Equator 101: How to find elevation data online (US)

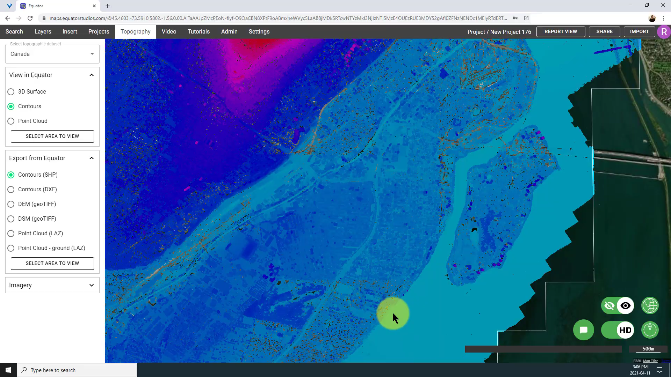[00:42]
When you zoom in you'll be able to see a lot more detail on the buildings on the trees and on the roads. Click on the layer button in the top ribbon and once you select the layer you'll be able to customize the way that it looks by changing things like lighting colors and classifications.
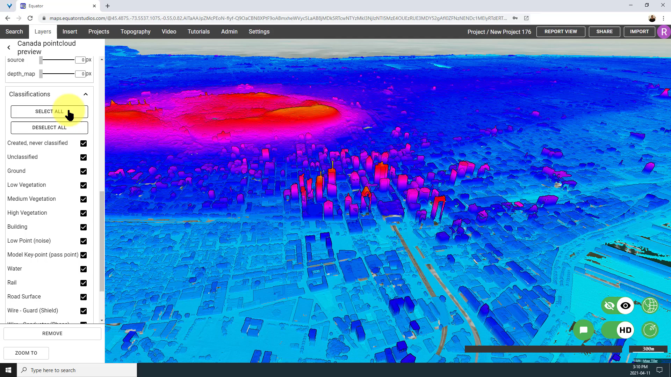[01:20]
If you want to see a detailed cross section through a feature from the
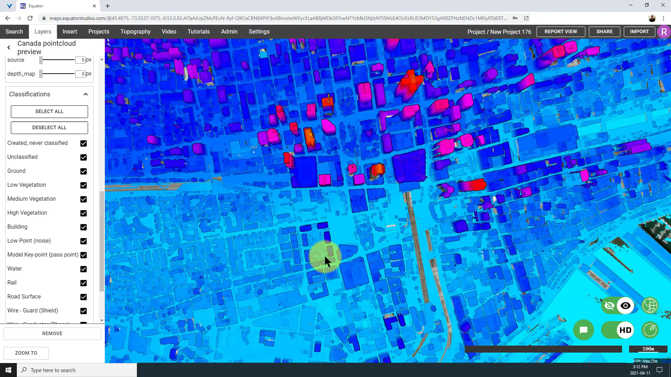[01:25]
data set simply click on the insert menu select cross section and drop down one or multiple points to create the line. Here you have the option to preview your cross section right in equator or you can export it if you prefer to look at it in a spreadsheet software.
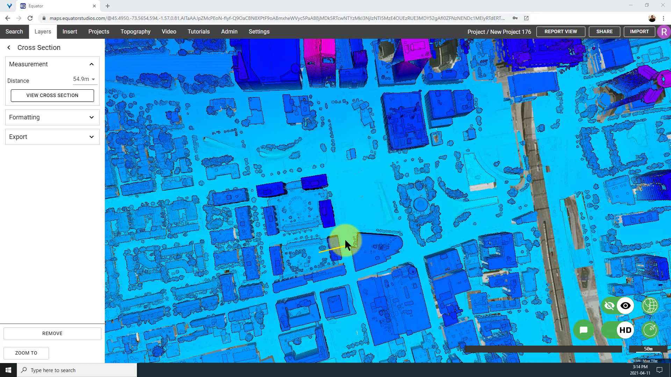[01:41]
The last thing I'm going to show you is how to export the data for use in other CAD or GIS software.
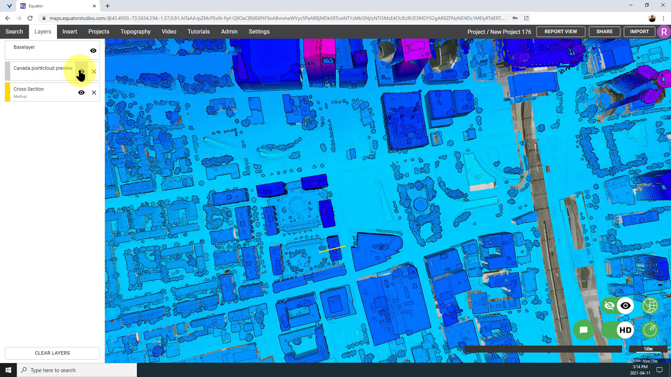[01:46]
Return to the layer manager and toggle off the LiDAR point cloud layer and then open up the topography menu.